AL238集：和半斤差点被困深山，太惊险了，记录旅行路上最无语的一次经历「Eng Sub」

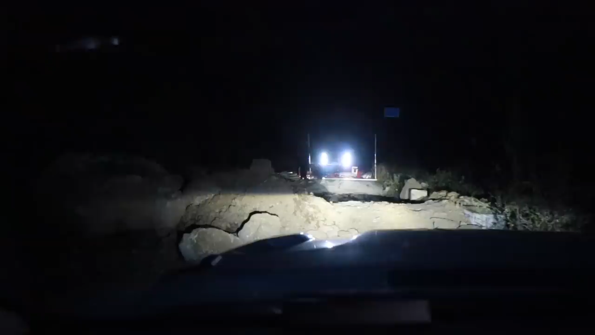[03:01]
天啊他们这里也在弄铁门不会把我的车给陷在里面了吧
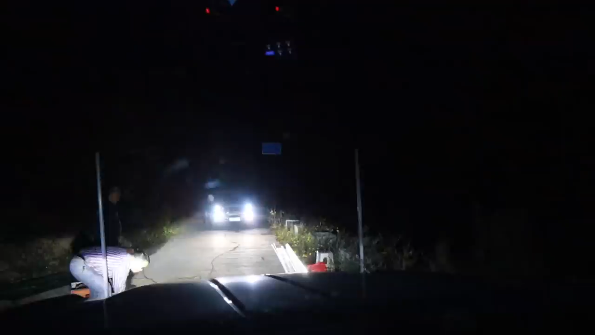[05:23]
好嘞好嘞终于过来了跟他说一声谢谢好嘞谢谢了谢谢天呐吓死我了我以为我要被夹在里边了